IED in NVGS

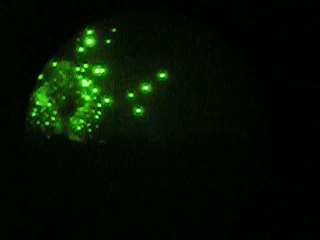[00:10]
4, 3, 2, 1. Holy shit, that was a big one. Holy shit. That was easy. Sir, I hope you got that. Yeah, I did. Oh.